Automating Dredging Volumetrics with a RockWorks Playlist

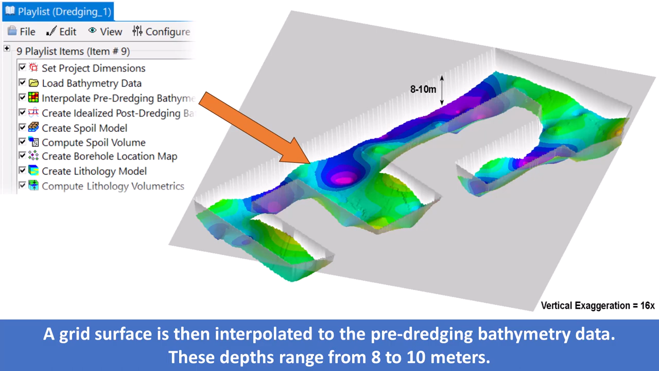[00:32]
These depths range from 8 to 10 meters. This grid is then filtered to create an idealized post-dredging model with a depth of 16 meters.
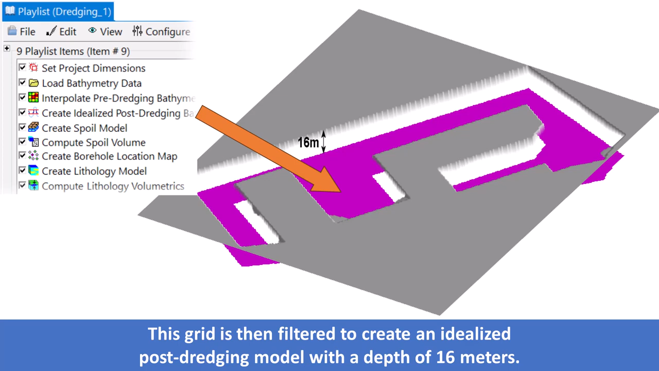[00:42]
The pre- and post-dredging grid models are then used as filters to create a block model depicting the spoil or the material to be removed.
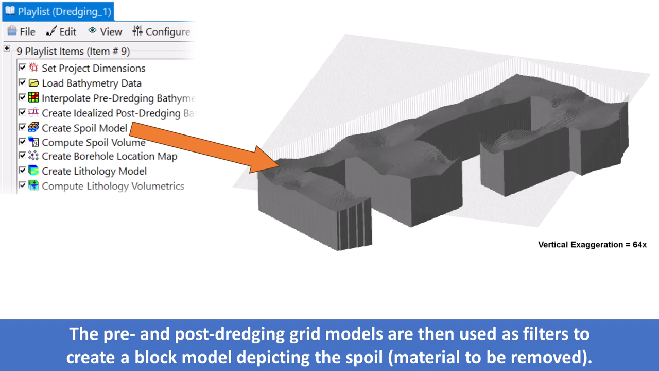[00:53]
Finally, the block model statistics are computed indicating that 122 million cubic meters of material must be removed to lower the harbor depth to 16 meters.